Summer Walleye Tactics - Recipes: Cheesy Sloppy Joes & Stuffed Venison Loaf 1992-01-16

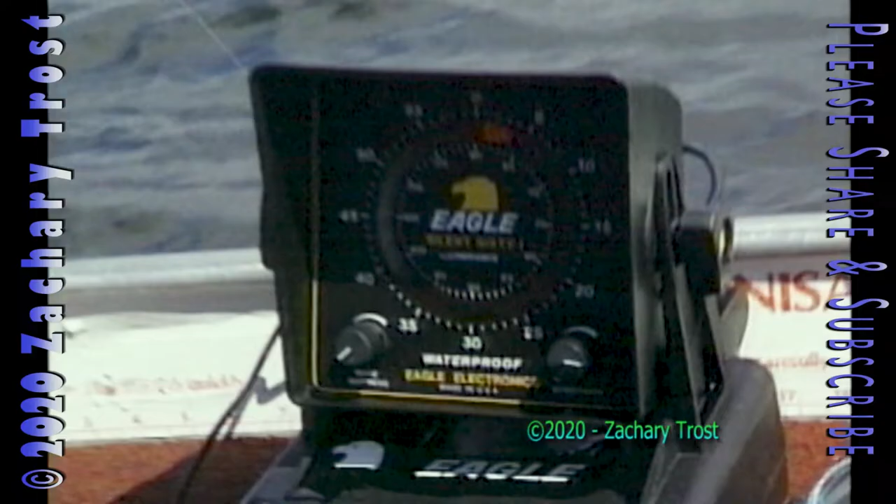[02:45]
There's some fish right there just off the bottom right there, 25-24 CMO right there. They're just hovering right there.
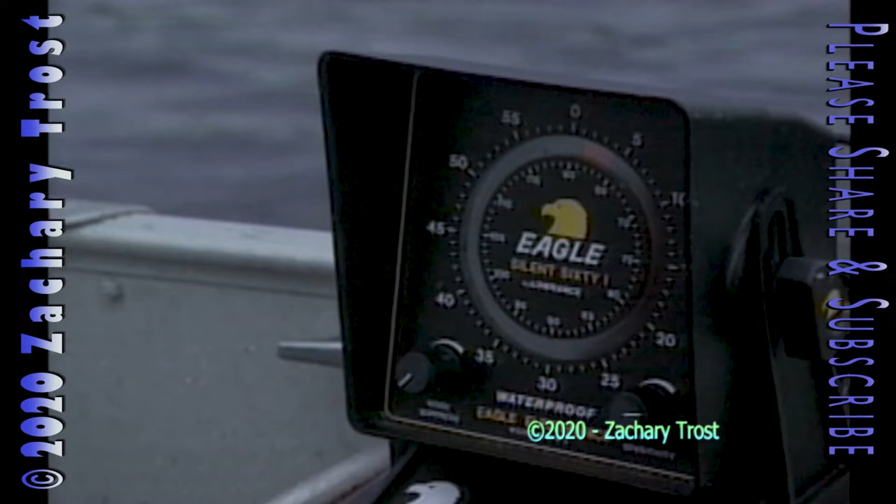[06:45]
There's a reef that just came up out of
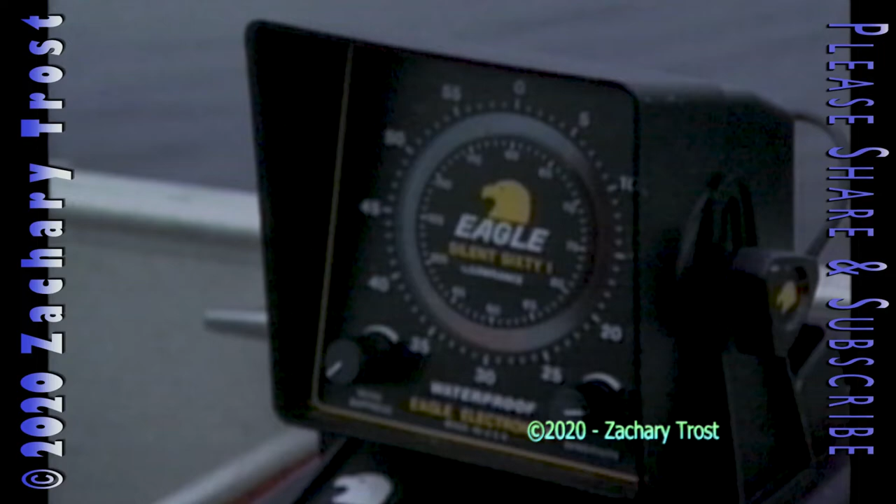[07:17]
We're up to 27 feet right now.